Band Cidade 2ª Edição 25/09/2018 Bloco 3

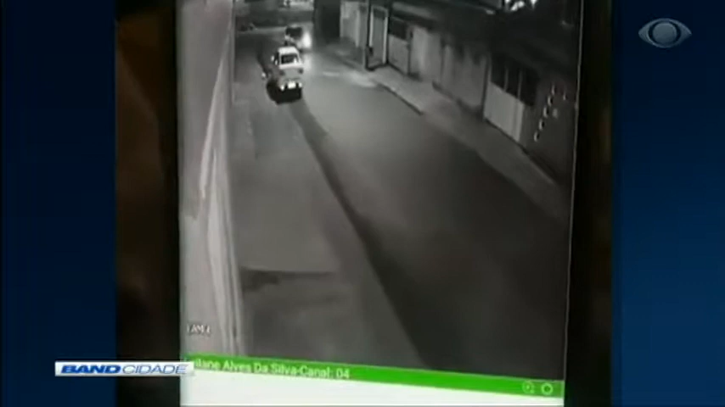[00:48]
A câmera de segurança da rua registrou o momento em que os criminosos se aproximaram desse carro branco, que tinha acabado de parar na quadra 37 da Vila São José.